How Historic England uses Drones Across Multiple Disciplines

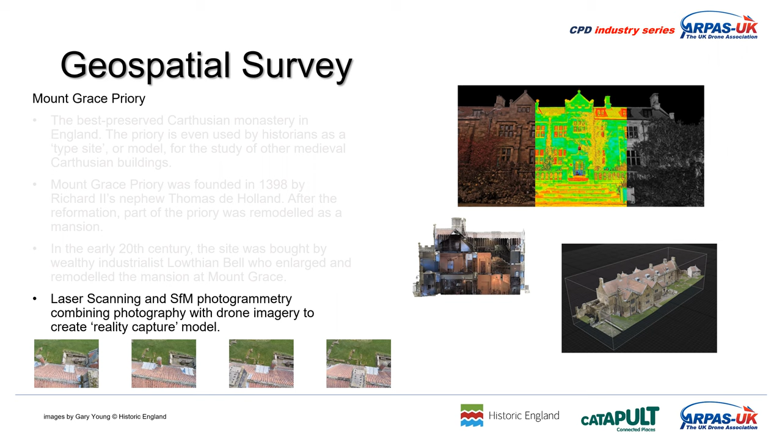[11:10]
And that's combined with the lasers to provide the geospatial framework for the images to keep everything nice and tightly controlled. And from that, you can produce the reality capture model, which you can see in the bottom right of that slide.
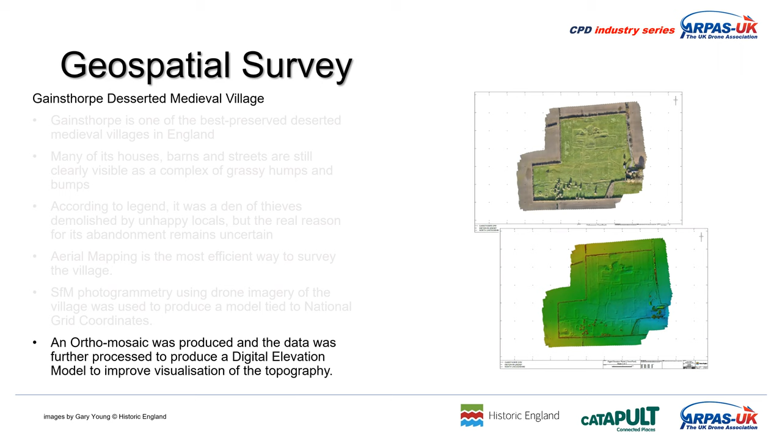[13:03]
And then you can use further editing of that image to really tease out the undulations in the ground and adjust the shadows and the lighting. So start bringing out features that you can't necessarily see with the naked eye. And in my final case study is Blackfriars Priory.
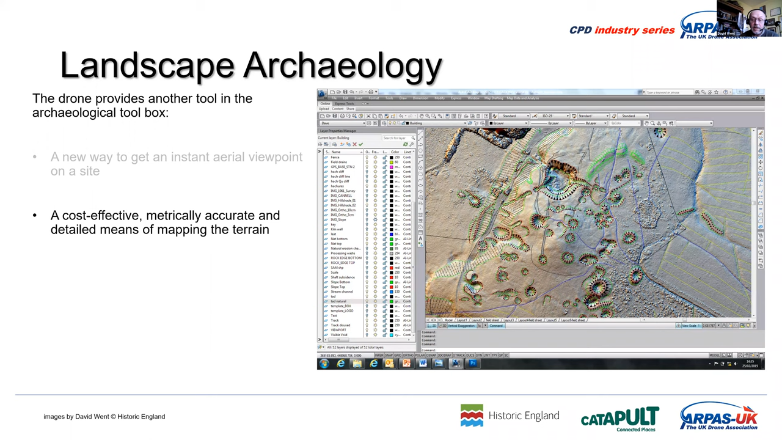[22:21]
individual lumps, bumps, bounds and hollows. This helps us to isolate what is truly archaeological from what is the topography or perhaps later disturbance across the landscape. And ultimately, you can strip away the lidar type image. Gary, please.
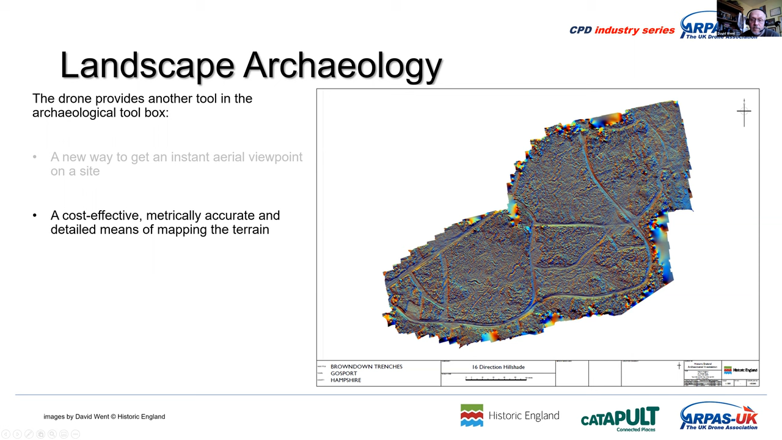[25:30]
You can see myriad versions of the front line trenches that they were digging with different platoons to prepare them for when they're being sent overseas to the Western Front in 1915, 1916 and so forth. Very, very, very handy stuff. I think that might be my last slide. No, I've got another one. Please. Next, Gary. A separate case study. Just a piece of work along 600 yards of a military railway, not military, mineral railway line on the North York Moors up near Rosedale. These mineral railway lines were set up in the mid 19th century to supply ironstone primarily to the big smelting works from between the mines and the quarries and the smelting works.
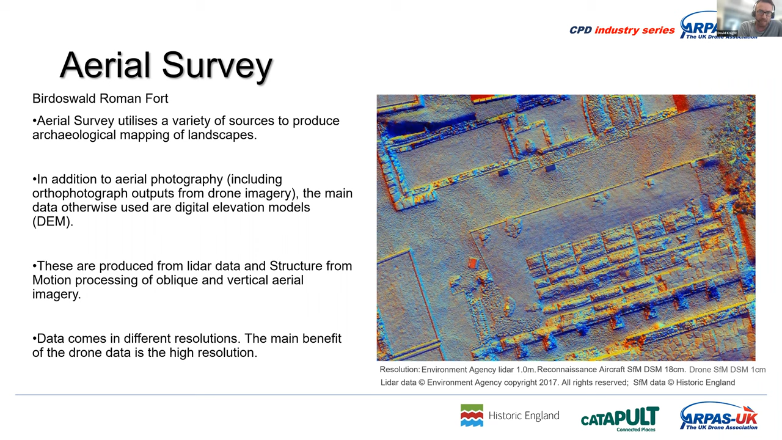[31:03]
And then just to emphasize, obviously, something you all obviously realize is the kind of level of detail you'll be getting with drones that if you want to get that detail, you can get down to a centimeter kind of resolution. To be honest, for us, that resolution looks absolutely fantastic for stonework.
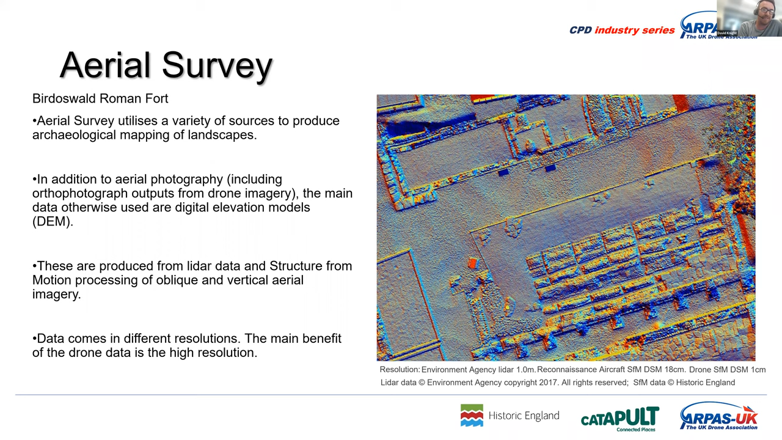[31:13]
It's actually far too noisy for picking up earthworks. We usually decimate that data down to a minimum of around about 10 centimeters because the vegetation just gets in the way down to grass and anything small like that.
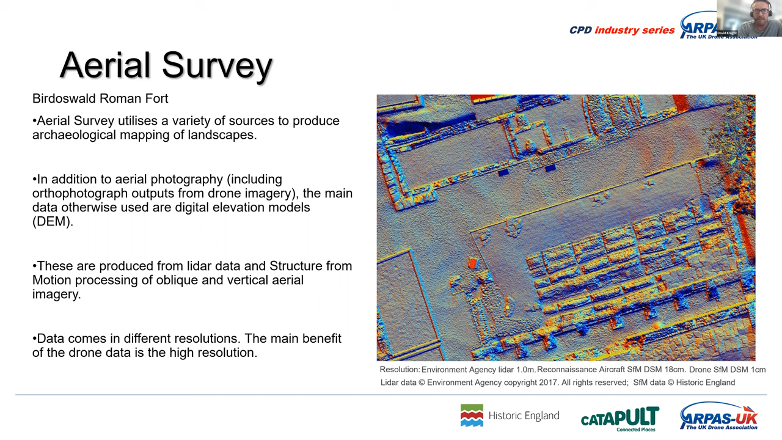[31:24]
But it just shows you the kind of different detail that we might be using. So if you can go to the next slide, please, Gary. So at the time this project was undertaken, we've got three primary data sets given as elevation models. We've got the LIDAR. We've got the structure from motion from the area of reconnaissance photography, which is around about, I think, 18 centimeter resolution. LIDAR was one meter resolution. And then we had some drone photography at this time commissioned.